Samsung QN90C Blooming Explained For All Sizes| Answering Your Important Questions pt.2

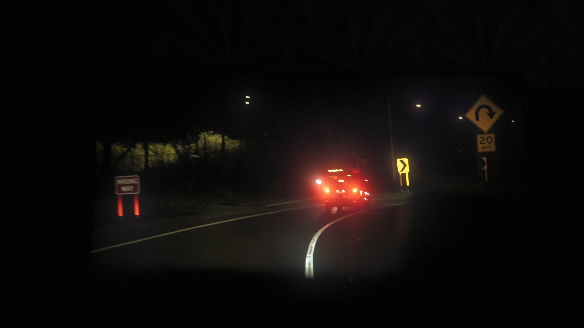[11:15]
Are you barreling through the streets trying to catch that one perp? Too bad, they don't care. Samsung's gonna give you bloom around those streetlights. This is what I always talk about, guys. It's so important that we document these kinds of things and know when our local dimming algorithm is going to be a problem and when it is not. Now, you can't necessarily see it because my ISO is not high enough, but also there is a good amount of haze around this sign where the headlights are, or taillights rather, are reflecting off of it. Again, not fantastic. So let's do a quick little rundown on what we notice and where.